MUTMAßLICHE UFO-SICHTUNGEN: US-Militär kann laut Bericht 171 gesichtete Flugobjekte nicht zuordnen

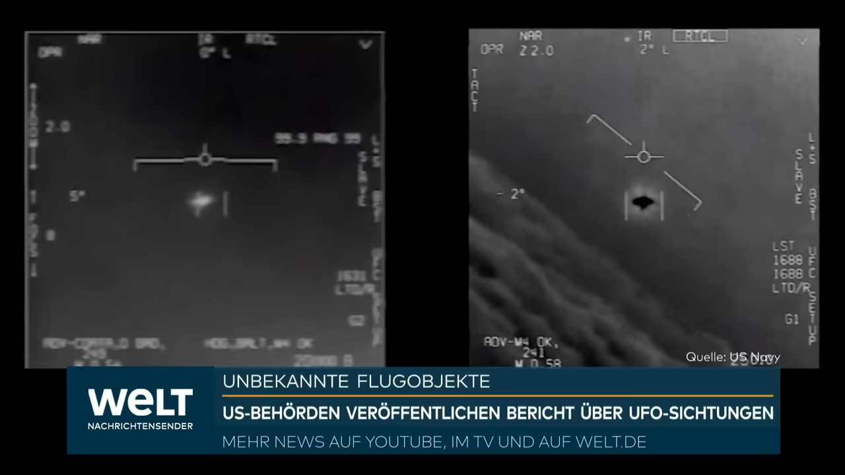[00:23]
Immer wieder gibt es solche Aufnahmen von unerklärlichen Himmelsphänomenen, wie hier von 2019,
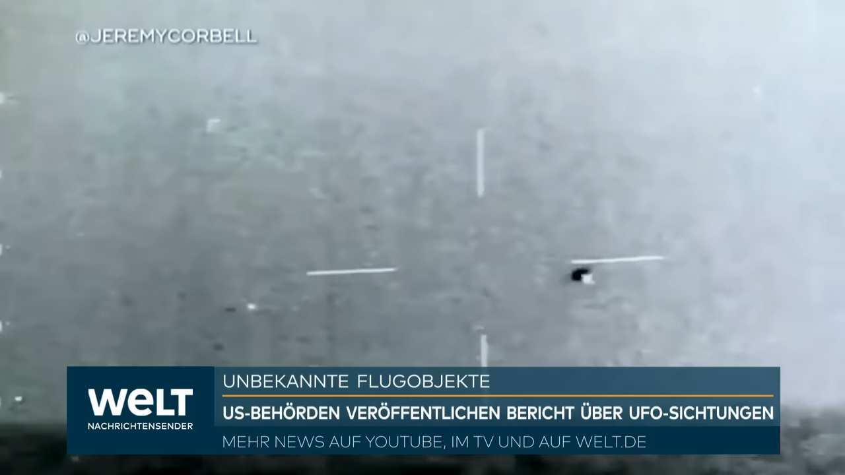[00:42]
Dort wird inzwischen statt von unbekannten Flugobjekten, also UFOs, von nicht identifizierten Luftphänomenen, englisch Unidentified Aerial Phänomena, kurz UAPs, gesprochen.